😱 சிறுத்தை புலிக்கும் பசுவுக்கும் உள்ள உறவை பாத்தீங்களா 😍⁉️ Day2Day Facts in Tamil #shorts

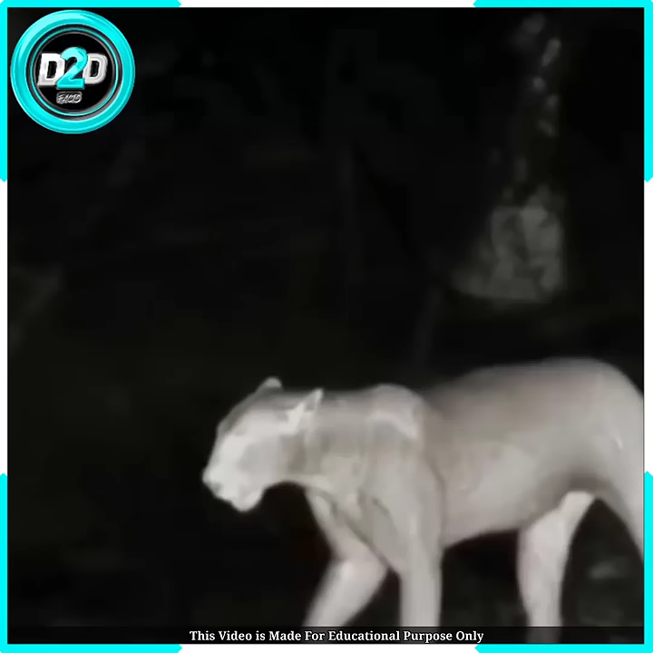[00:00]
குஜராத்தில் இருக்கிற ஒரு கிராமத்துல ஒரு சிறுத்தை புலி டெய்லி
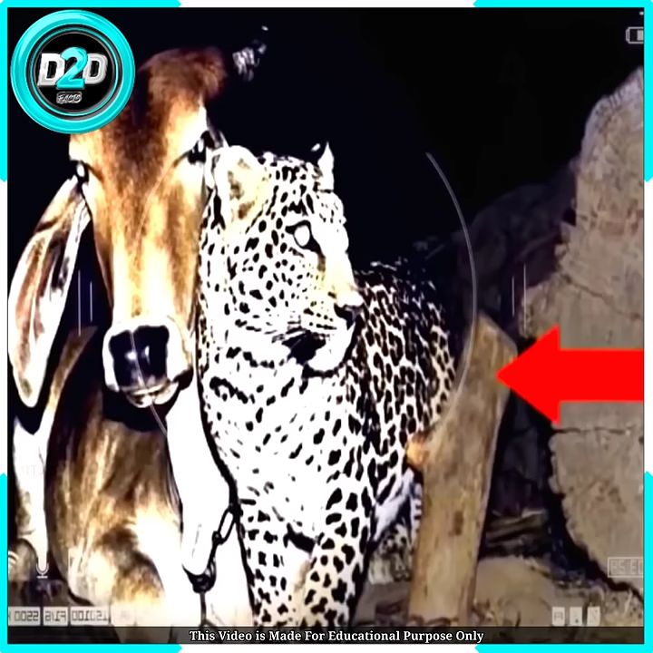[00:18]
இப்படியே நிறைய நைட் இந்த சிறுத்தை பசு பக்கத்துல வந்து படுக்கறதையே வழக்கமா வச்சிருந்தது.